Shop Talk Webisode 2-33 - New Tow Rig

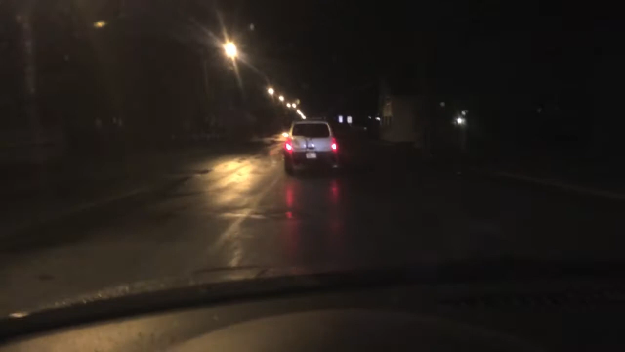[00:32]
We traded the four wheels that are on the BMW XI with good tires.
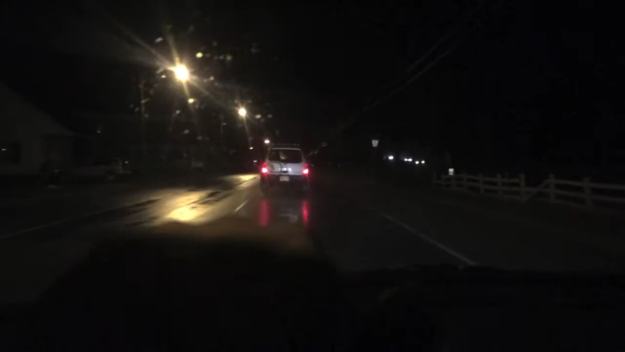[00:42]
A BMW rad that I had, coil springs for the rear off the XI, and Ryan gave him $150 for the 2001 Nissan Xterra. Both. Now, what's wrong with this car? One busted brake line, so right now we're driving it without brakes. Oh, it's a 5-speed manual. Both. How sick is that?
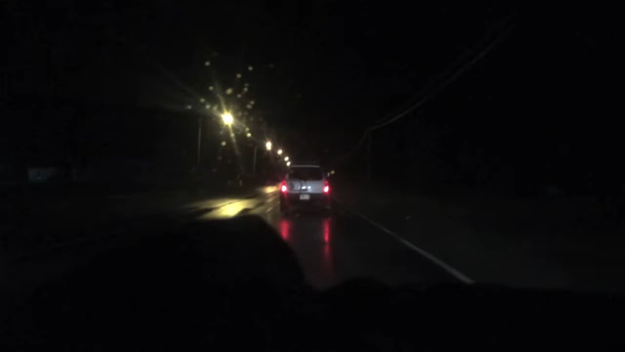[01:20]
And what else? Oh yeah, it's got nice mud tires on it right now. It's very sick. And roof rack has got a huge ass industrial strength hitch. It's gonna be perfect for, so I'm gonna give him a little bit of space here since he has no brakes. I told him, don't press the brakes. We're gonna keep the brakes for when we get to Ryan's house. Stay off your highs, bro.
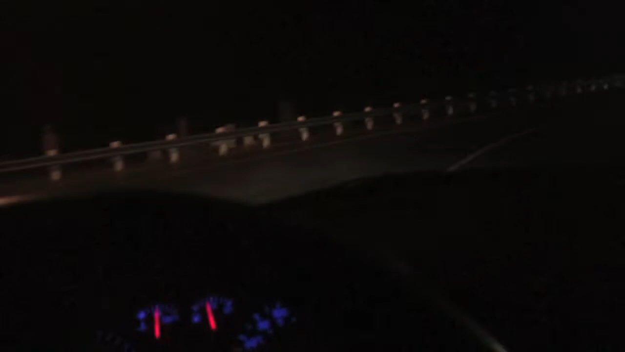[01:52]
Alright, so yeah, I think it's a good deal. Basically, it'll be in Ryan's name and I can use it whenever I want because I helped him with the parts that he was missing. We'll get a little bit more video once we get to his house.